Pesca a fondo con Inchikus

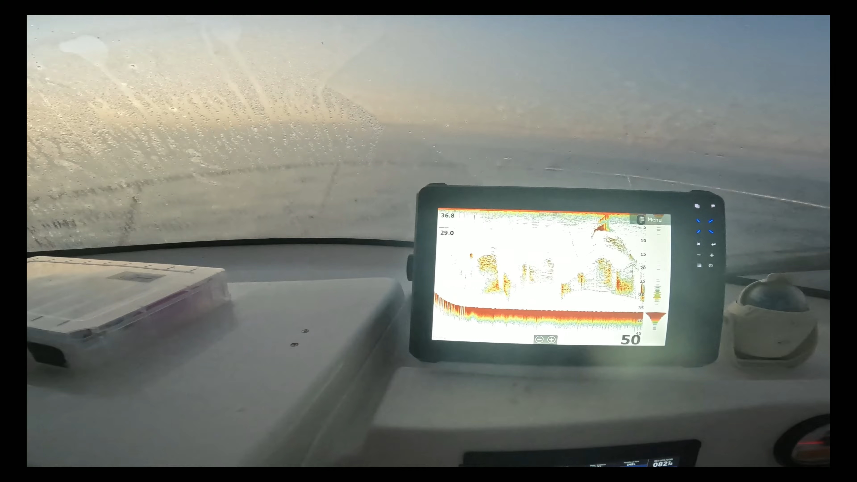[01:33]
Bueno, vamos a la pantalla. Aquí tiraba y nos han picado. Aquí estaba subiendo y han venido todos los pescadores detrás.
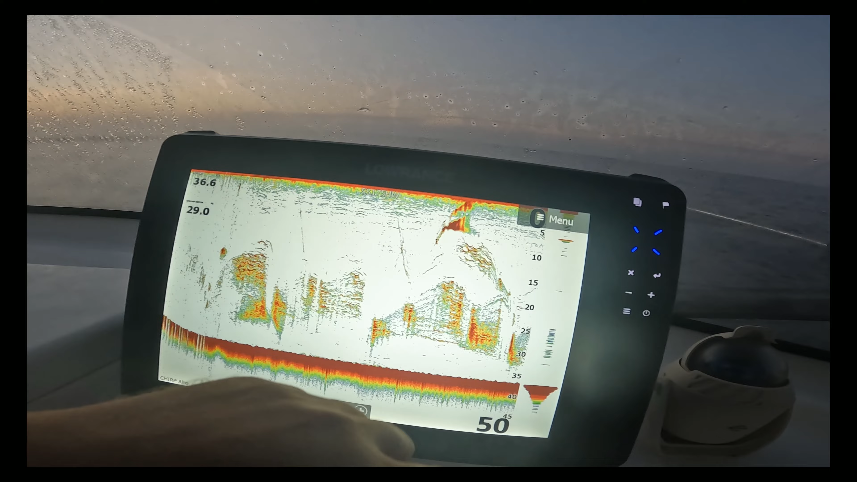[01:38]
Y ahora volvemos a caer.
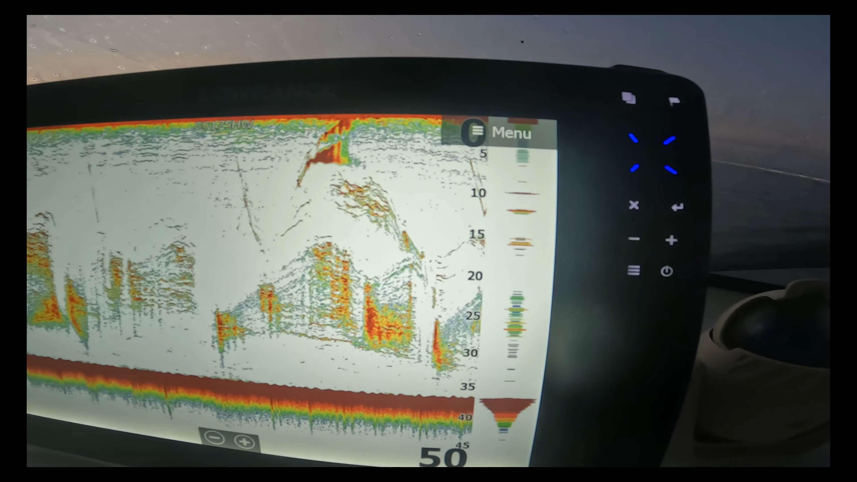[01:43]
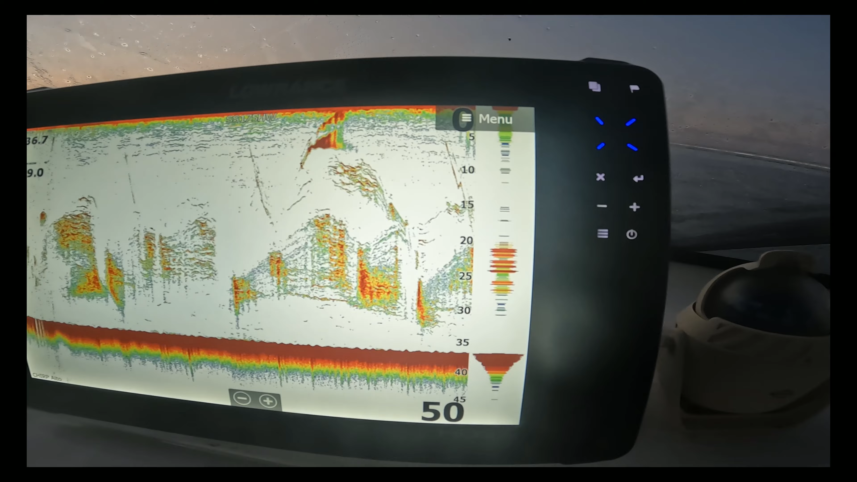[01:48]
Ahora has pasado la caballa, ahora estás en el jurel. Si no te han parado.
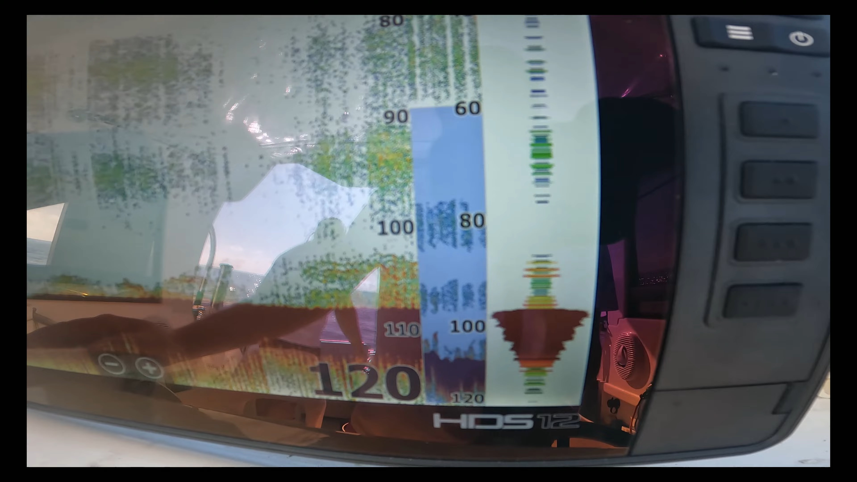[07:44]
que parece que hay algo de vida en el fondo, y a ver si conseguimos sacar algo que no sea guetón y morones.
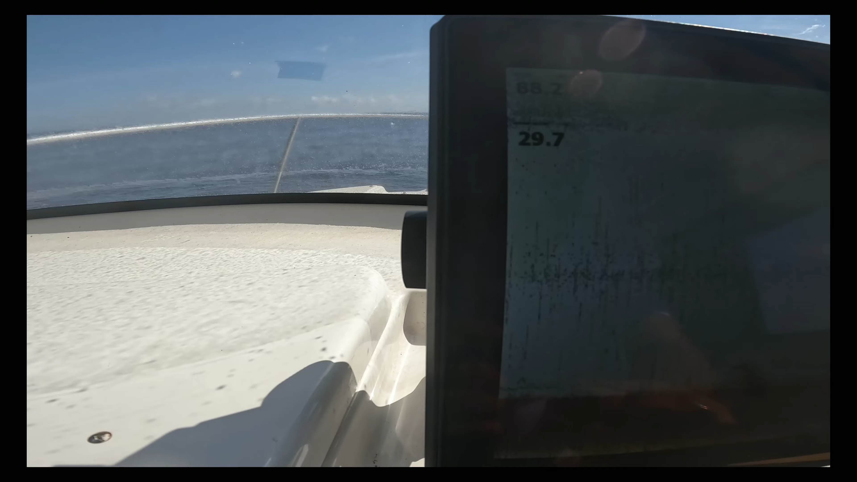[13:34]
Todo el rato aparece, no sé si lo veis, aparece una rayita.
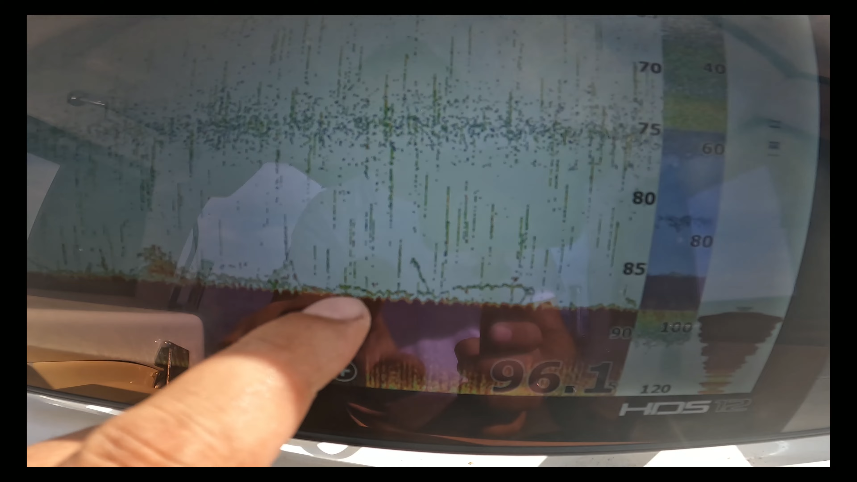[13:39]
No sabemos qué es, esto que se nos pica.
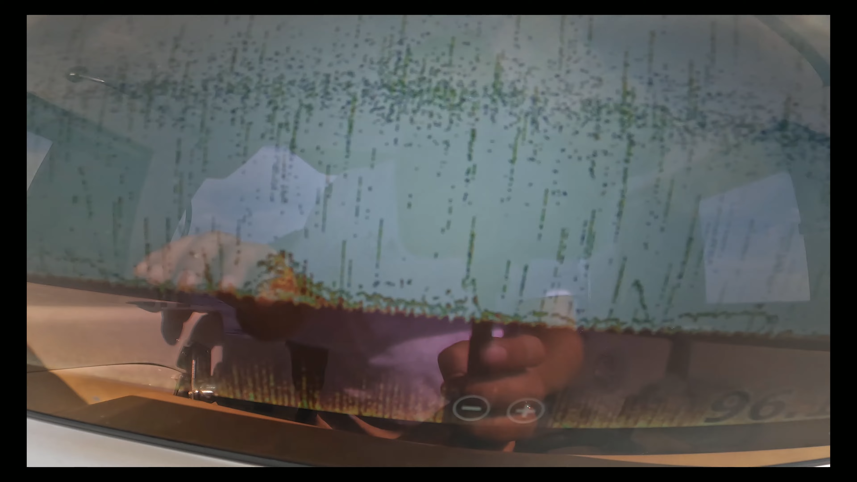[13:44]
Hay poca cosa la sonda, pero nos están picando y tal, y esta rayita es la que nos incita.
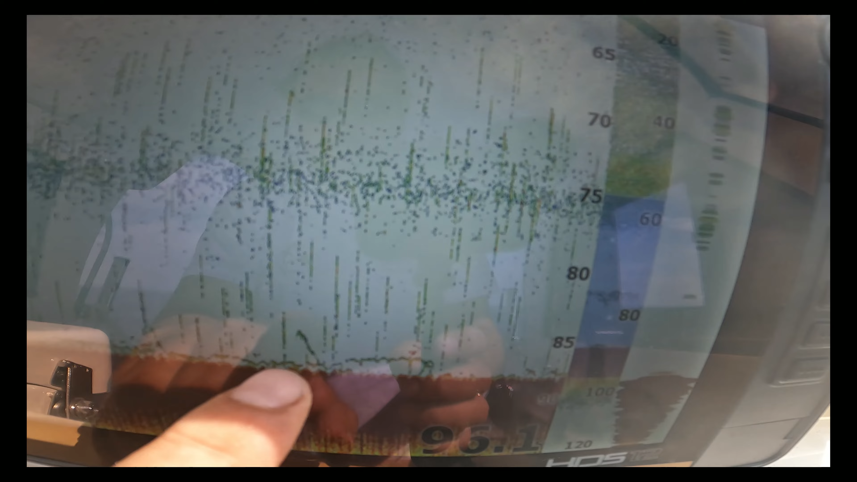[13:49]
A ver si... A mí me habrán limpiado seguro, ya puedo sacar.